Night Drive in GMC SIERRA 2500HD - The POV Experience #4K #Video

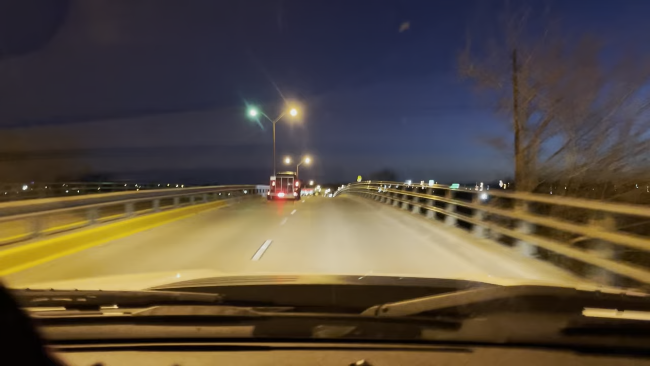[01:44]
You guys hear that engine? Oh, it sounds beautiful. It sounds absolutely beautiful. That L96. Oh, man. Oh, there's a truck. I don't know.
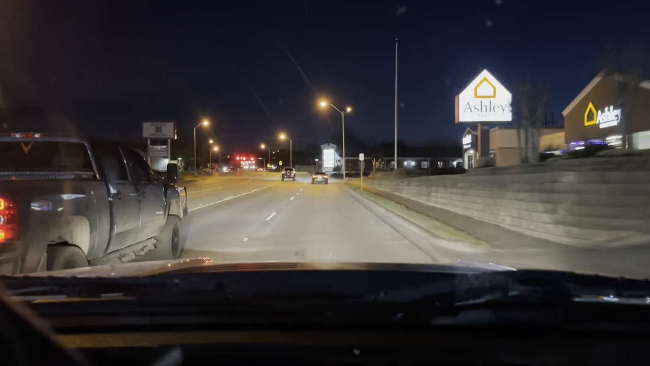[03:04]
This is the Dermans. This one's getting real cool on me for sure. That's a huge exhaust tip. Wow. Let me get behind. Let me show you what I'm talking about. That's one big baby. I know you guys are hearing that rattling around. That's two things. I have a tool chest in the back. I also have a headache rack.
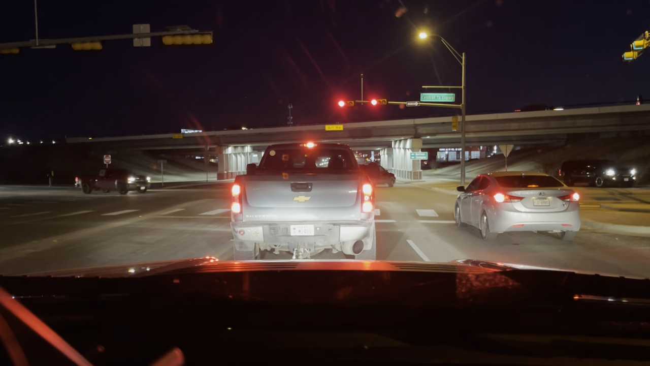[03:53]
I think he's going to roll coal onto the highway up here. I know I would if I had a diesel. But your boy cheaped out. Well kind of shrugger over the price of everything in a future video. Because this truck was definitely not cheap. I think it was fairly cheap. It was the cheapest one I could get in my budget. With the miles and everything. But it still is not cheap. You know what I mean?
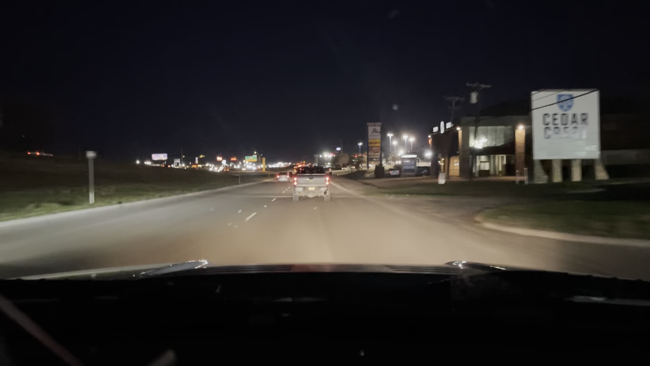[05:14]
He's turning off. He's turning off. He's turning off. That sucks. You guys listen to that engine. That was mine. That last one was mine. Oh man. The L96 is a beautiful engine. It sounds so good. I really need to get that muffler off. Because oh man. That sounds insane.
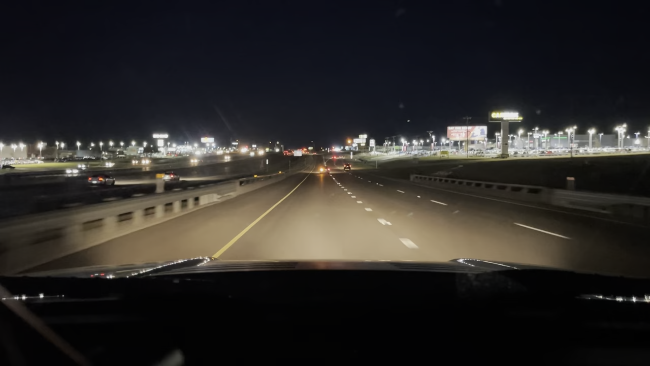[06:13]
In Texas you kind of got a 5 mile per hour grace period. However, I do know this highway right here is definitely a 65. So we will be getting onto it. We're doing 47 right there in the sweet spot in the middle. And 47. Hitting it. 50, 52, 55, 60. And merged. Just like that.
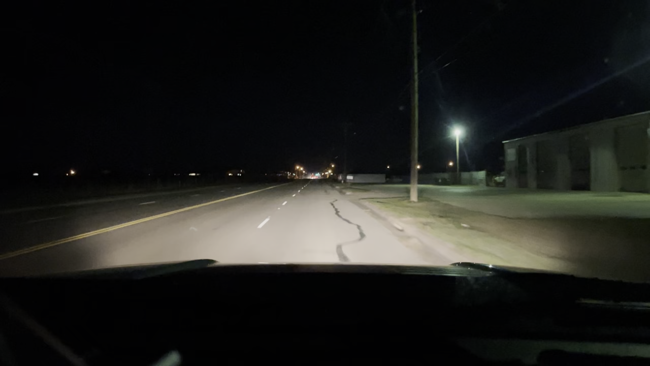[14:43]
my 1977 Ford Bronco XLT Ranger, to name a few vehicles. And this is the best experience I've had with visibility. I don't have to worry about where anything's at because I know where everything's at. My mirrors are accurate. My lights project very well. And I know where I'm going. And that alone just makes the driving experience 100% better. I don't have to worry about road conditions for the most part.